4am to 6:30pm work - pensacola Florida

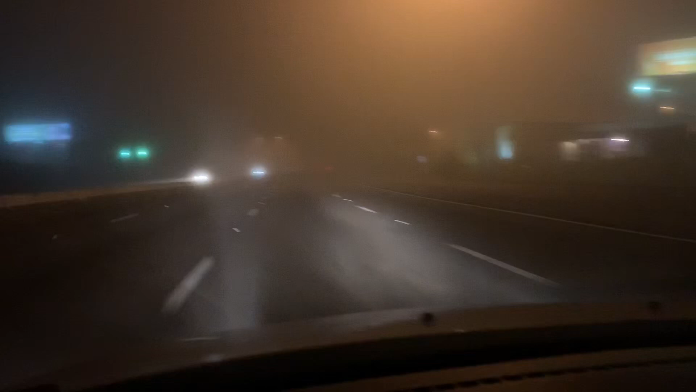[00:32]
yun Magpo-focus muna ako sa drive dahil masyadong pag pag-ing ngayon today I mean this morning masyadong maulap kaya naka-high beam ako At mukhang polis pa yata ito nasa harap Sige mga kapatid Yun, medyo malapit na tayo Bula nga pala sa bahay namin hanggang sa trabaho ko is 30 minutes Ayan,